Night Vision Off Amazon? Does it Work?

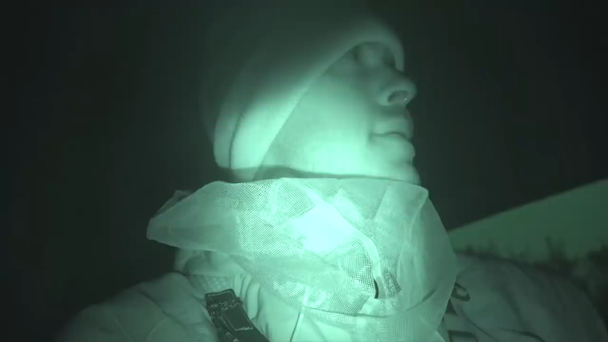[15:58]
I can see through the night vision on the scope,
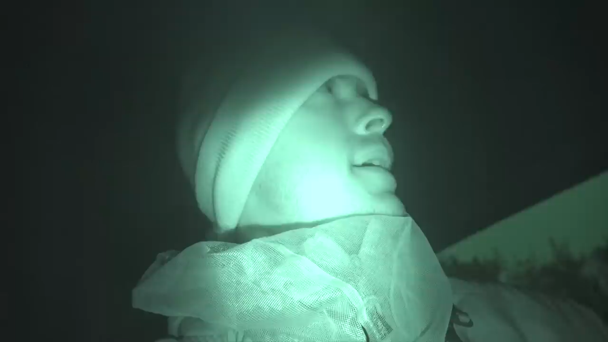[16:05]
but I've heard these hogs off about a hundred yards away.
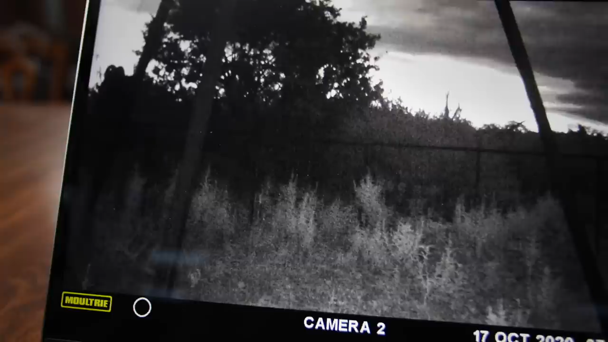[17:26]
I wonder if this is one of those that we saw tonight. This might be one of those eight points.
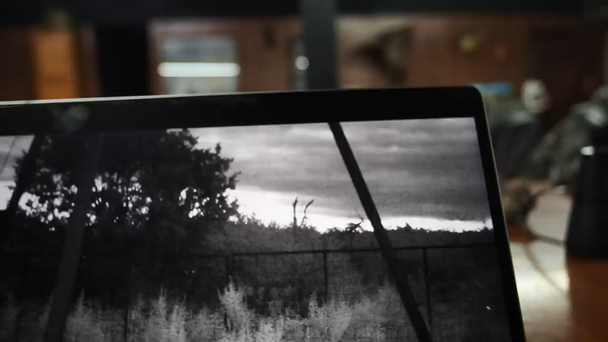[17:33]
Yeah, this is him.
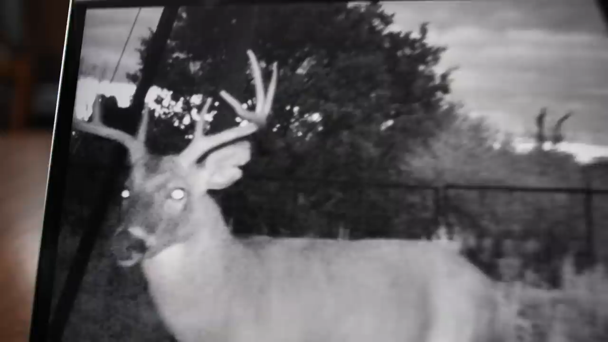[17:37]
This is definitely the guy that was kind of dominating. He's a short stacker. Four year old, probably.
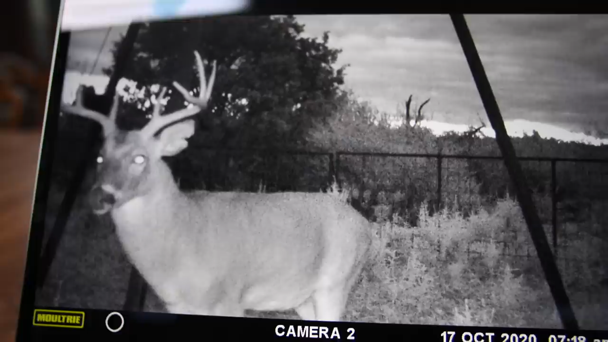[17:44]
I'm starting to get a big neck, chest, shoulders.
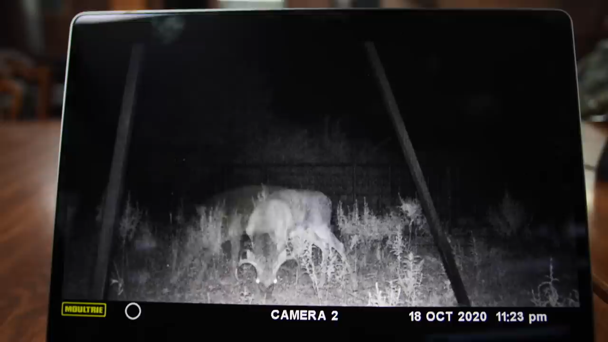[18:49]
Here's Mr. Crab. Funky one-brow Crabby McGee. Oh, he is. He is. Yeah. He's an interesting one. Yeah. He's kind of wild.
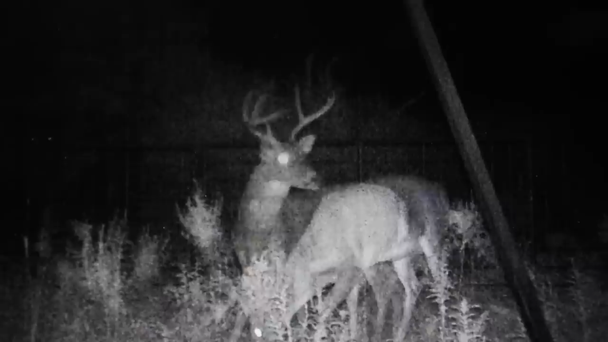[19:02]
Piggies. Man, the piggies were here hard and heavy this morning.
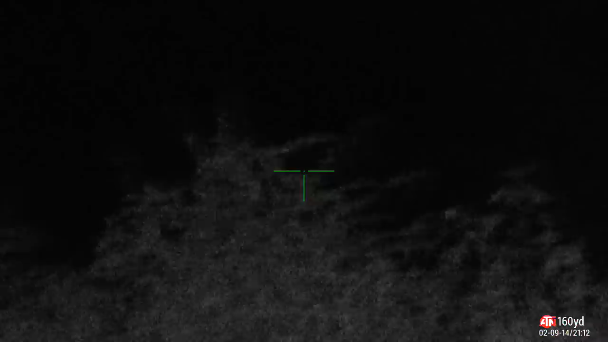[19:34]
There's two pigs. There's two pigs. Okay. Where are you, Becky?
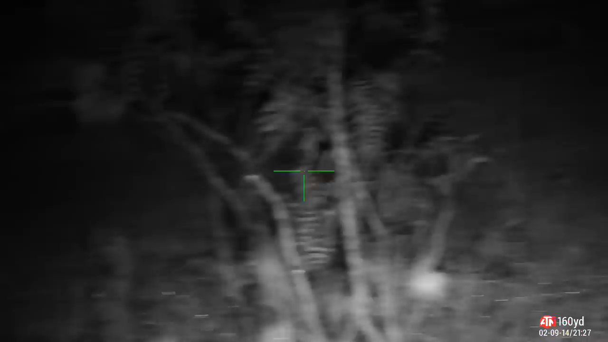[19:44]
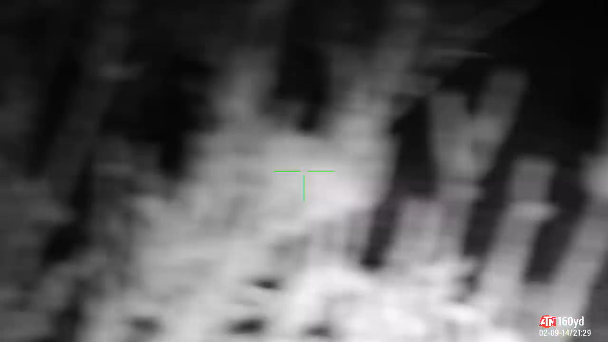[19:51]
Can't see him yet. Can't see him yet.
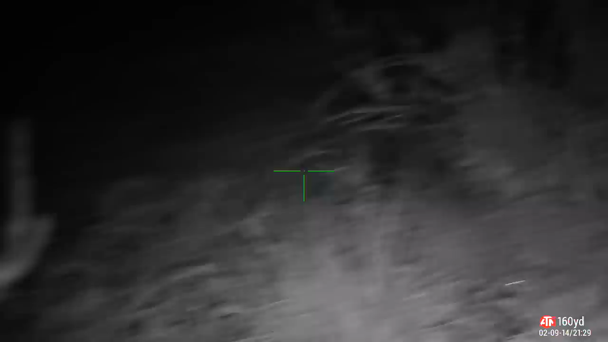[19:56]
Oh, I see one. I see him. Do you see two? Huh? Do you see two? Do you see two? Or just the one? I just see the one. I just see the one. I just see that one, too.
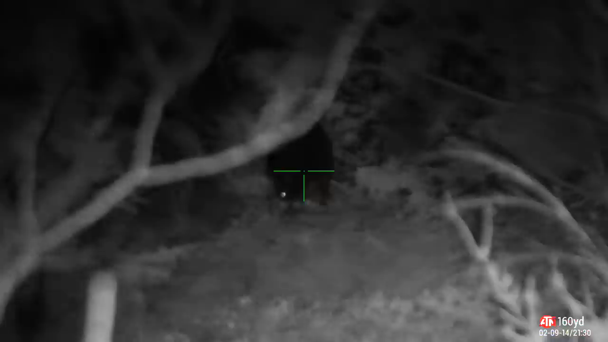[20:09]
Yeah, we should have went at the same time. Okay, hang on. There's a coon coming down the tree. It's a coon. Alright, you ready to kill him? Hang on, I got branches.
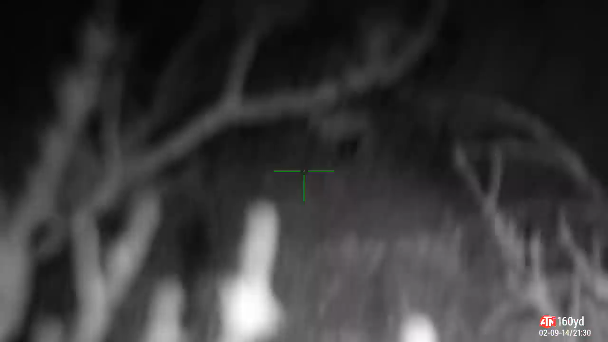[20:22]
It was clear. I just see his butt right now. Yeah, wait until he turns left.
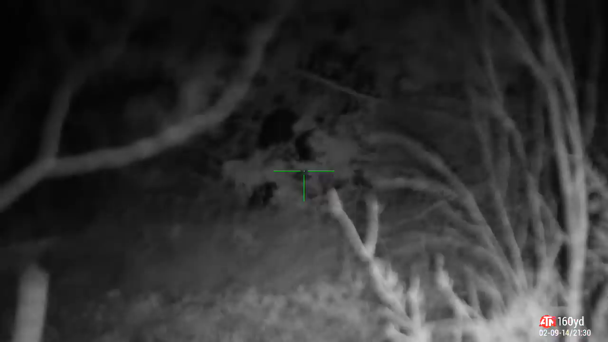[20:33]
Okay, I'm going safety off. Yeah, I am. I'm already on fire. Okay. Yeah, let's get on our knees.
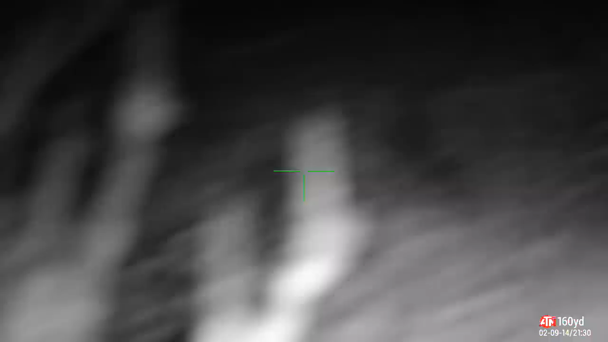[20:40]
There we go. Alright, he's broadside. You ready?
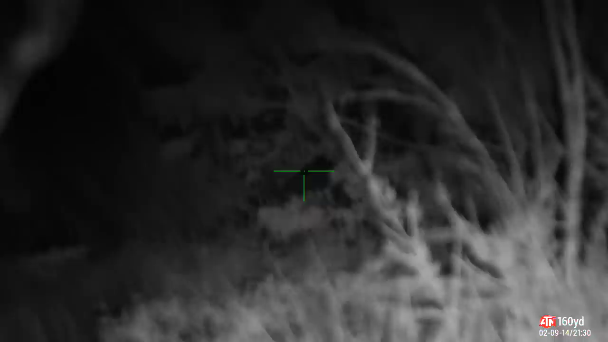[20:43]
Is he broadside? No, he's not. Yeah, he is. He's broadside. You got brush in front of you, dude. I can see it. I can see it in my... I promise you I do. I know. There's a little brush, though. I can see it on them right now.
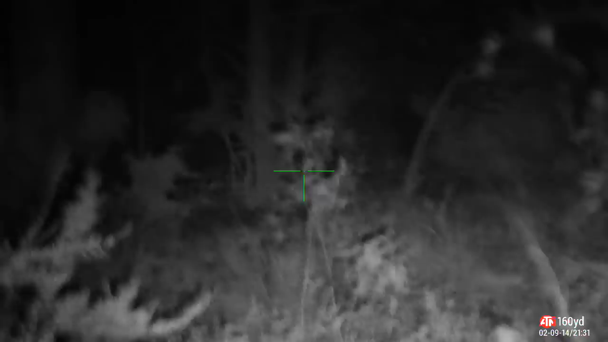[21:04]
Piggy has been hit. Did him again? Dude, I don't see him. No.
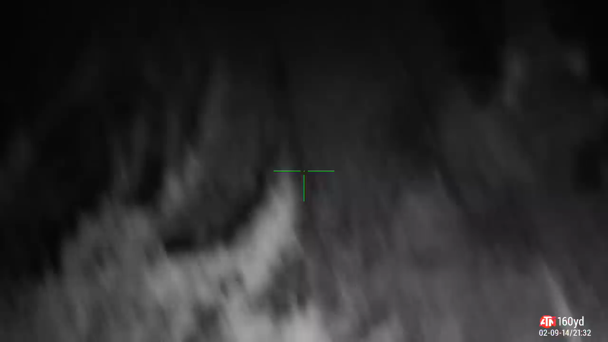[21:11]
Okay, oh, there is a pig down.
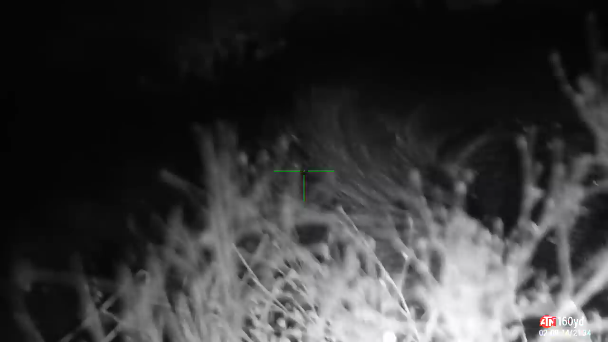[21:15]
See, I can't see him at this point.